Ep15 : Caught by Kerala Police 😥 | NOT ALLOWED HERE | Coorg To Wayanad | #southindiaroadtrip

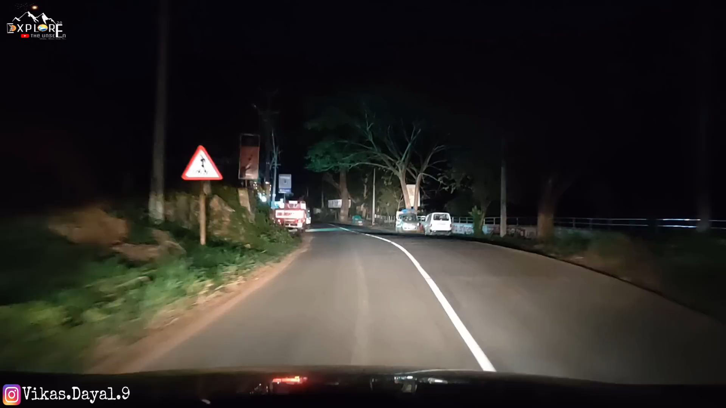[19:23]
से रोड पे इतनी अच्छी अंडरस्टैंडिंग है लोगों की, जब सामने से गाड़ी आ रही है ना वो ऑटोमेटिकली लो बीम कर ले रही है,